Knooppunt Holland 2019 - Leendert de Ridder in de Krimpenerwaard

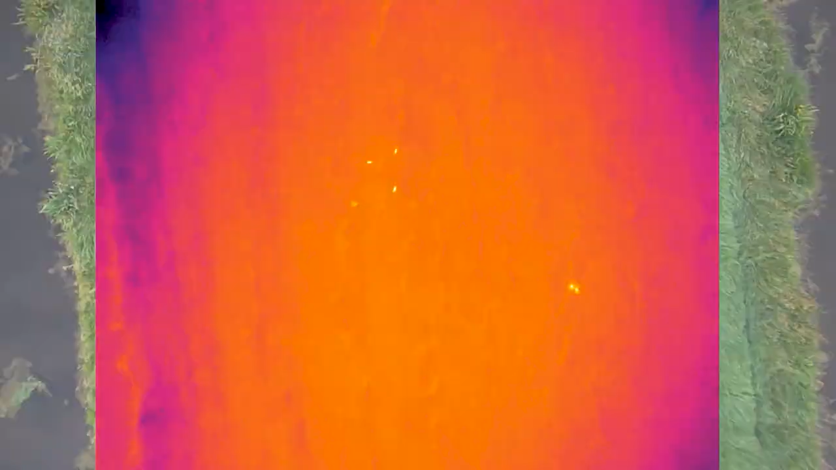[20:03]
Dat vlekje. Oh, wat is het dan? Als je goed kijkt, ik zal even inzoomen op die beelden, dan zie je ook echt dat er iets zit. Eerst zien we een warmtevlekje.
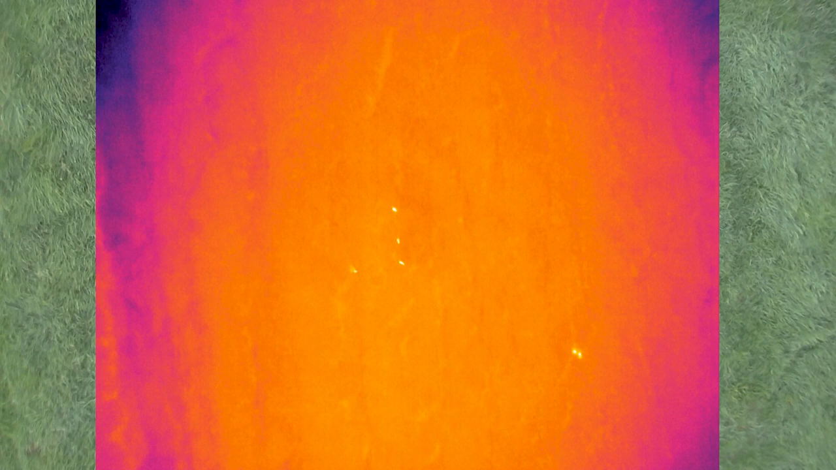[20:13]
Je kan bijvoorbeeld zien dat dit nu 24 graden is wat daar ligt. En de rest is... Oh, zelfs dat? Ja. Gaaf.